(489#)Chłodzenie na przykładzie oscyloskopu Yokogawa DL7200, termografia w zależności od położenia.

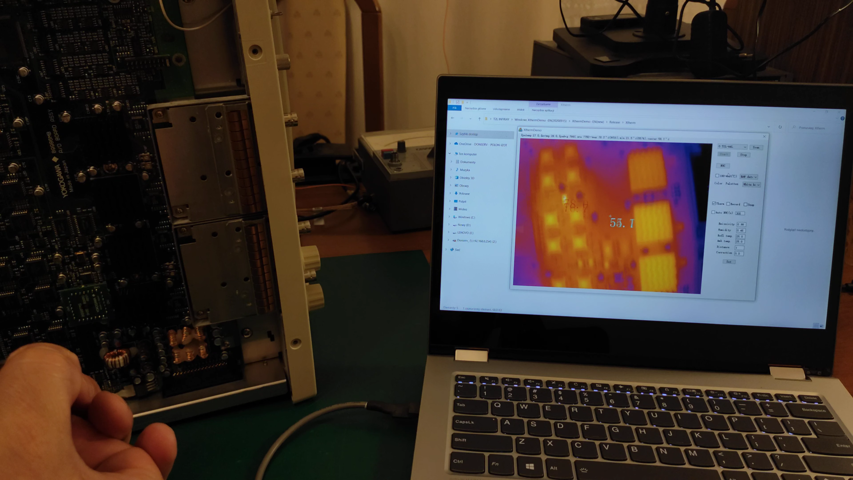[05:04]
Zwróćcie uwagę na temperaturę tych radiatorów. Zobaczcie w tej chwili, ta temperatura jest w granicach 60 paru stopni i ona będzie bardzo szybko rosnąć. W momencie, kiedy oscyloskop będzie się znajdował w nie do końca komfortowej dla niego pozycji.
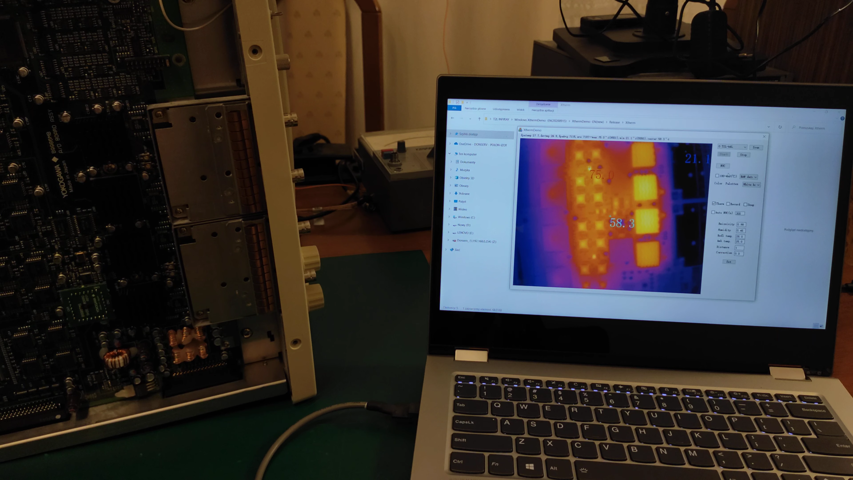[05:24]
Chwilkę podtrzymam tą kamerę. Może z Waszego punktu widzenia być trochę nieostro. Zresztą możemy się troszkę zbliżyć chyba do tego laptopa. Będę Wam po prostu pokazywał, jak ta temperatura... Zobaczcie, już zaczyna kamera w sposób automatyczny przeskakiwać na najcieplejszy punkt.
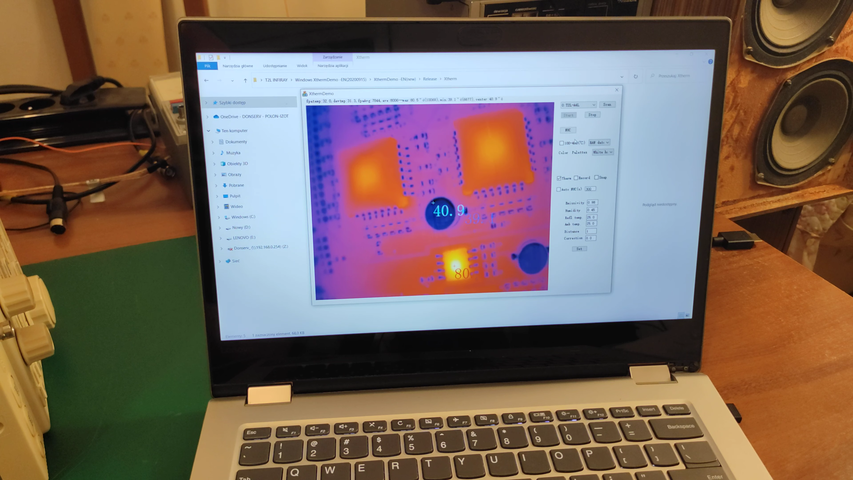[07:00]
ale zobaczcie, naprawdę jest bardzo nieźle. Tutaj jest kondensator elektrolityczny. Tutaj są pojedyncze, bardzo małe rezystory. Tak jak wspomniałem, to ja tutaj jestem problemem, nie kamera.
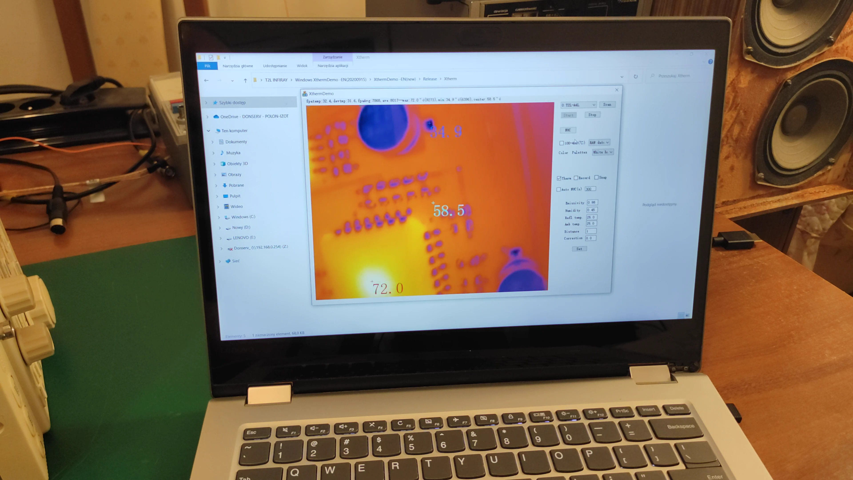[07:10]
Ale wróćmy, odjedźmy nieco.
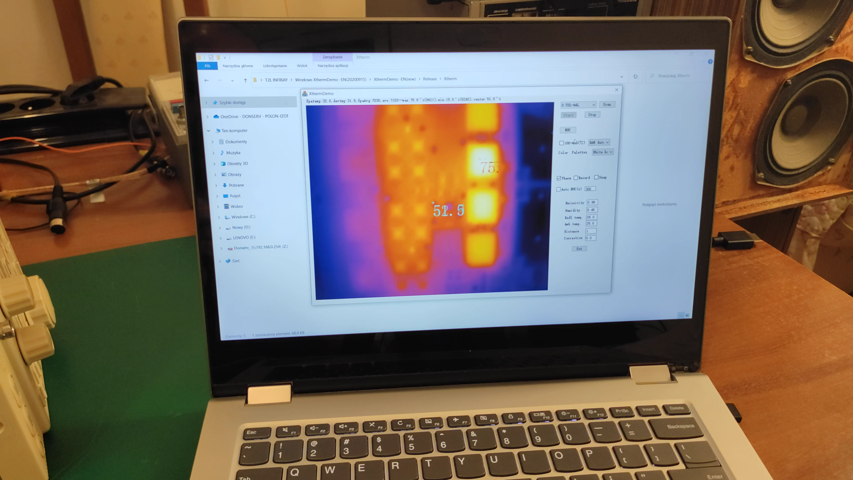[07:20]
Postaram się ustawić ostrość. Myślę, że jest nieźle. Jak widać na załączonym obrazku jest już 77 stopni w najcieplejszym punkcie. Pozostałe elementy już są zdecydowanie dużo chłodniejsze. Ta temperatura będzie rosła. Nie będę stresował tego oscyloskopu w tej pozycji dalej.